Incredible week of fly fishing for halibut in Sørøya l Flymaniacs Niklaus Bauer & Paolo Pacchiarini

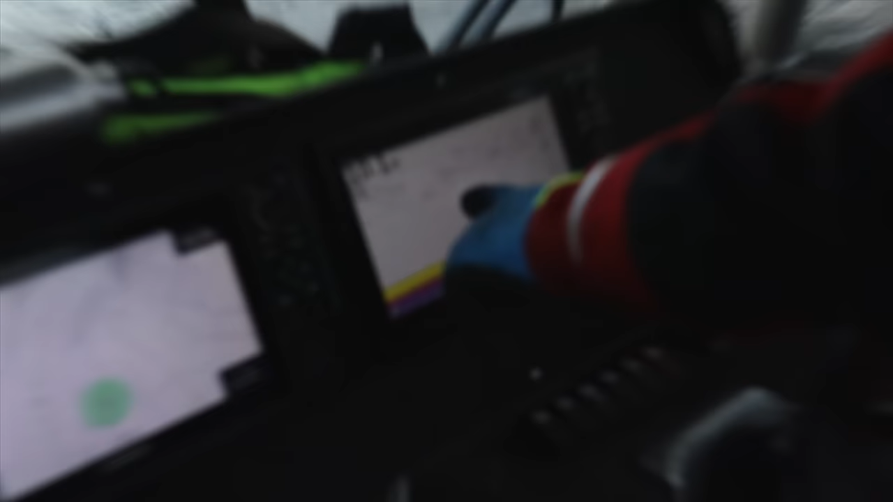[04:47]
Oh, it actually came up from the bottom 2 meters, then turned and went down again.
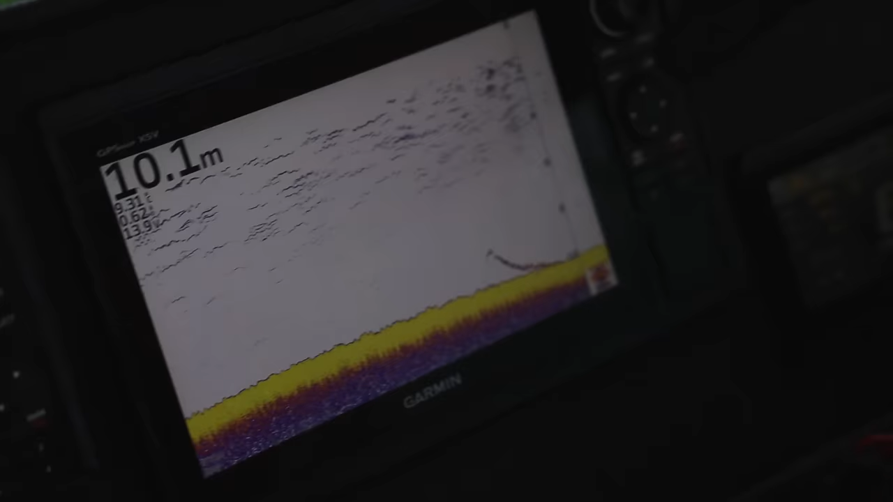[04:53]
On screen: depth 10.1 m
So it followed my fly then? Yeah, just a little bit. Only 2 meters up off the bottom, but definitely a fish.
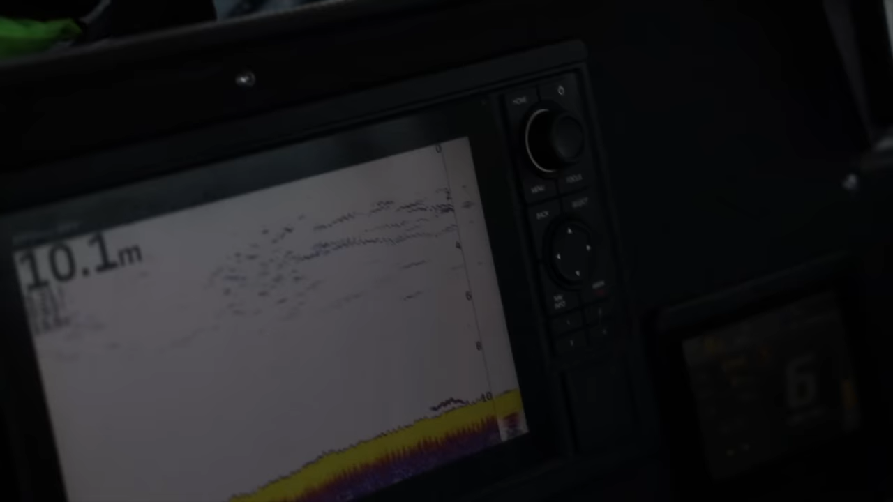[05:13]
On screen: depth 10.1 m
But it's a little strange for a halibut to just swim above the bottom like this. So
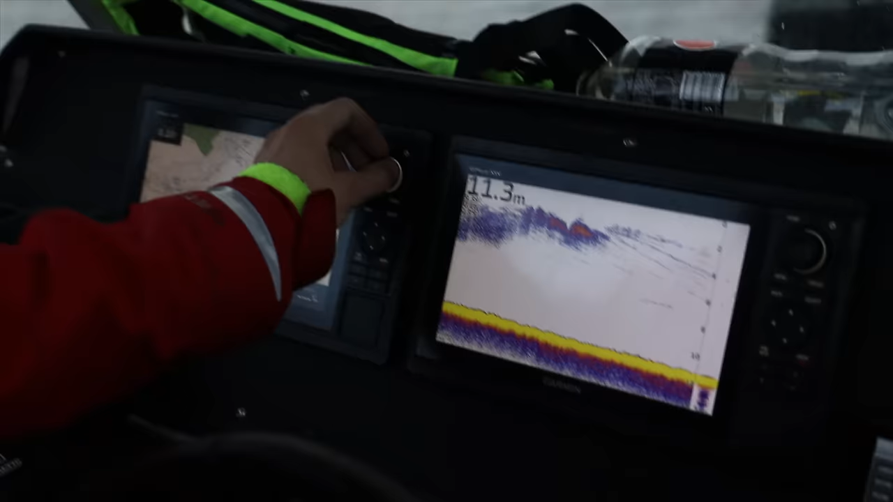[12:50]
On screen: depth 11.3 m
in this direction down towards the waypoints where we have had most of the fish.